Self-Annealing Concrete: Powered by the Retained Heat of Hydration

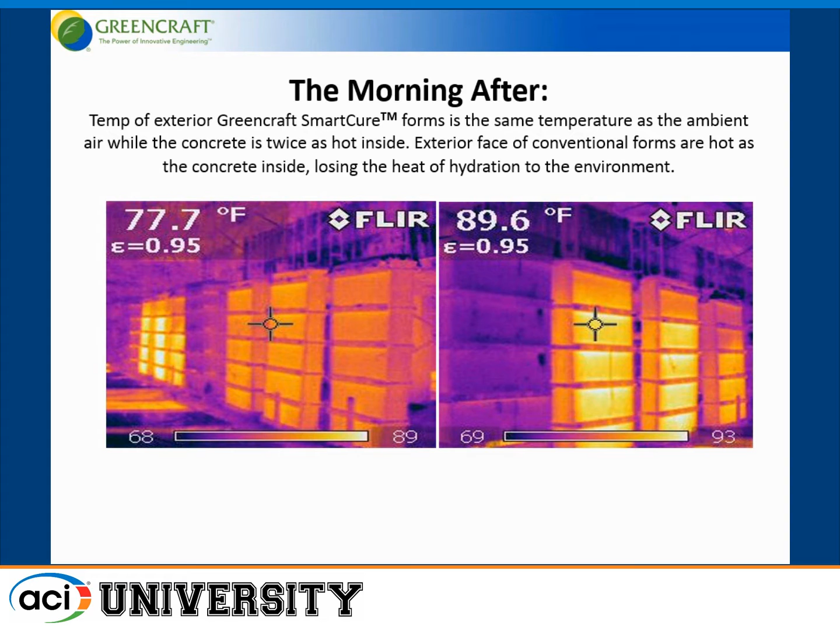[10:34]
So, the surface, the outside surface of an insulated form would be the same temperature as the ambient temperature, while the concrete is twice as hot inside. This is at 20 hours, 6 o'clock in the morning, the day after we pour the concrete.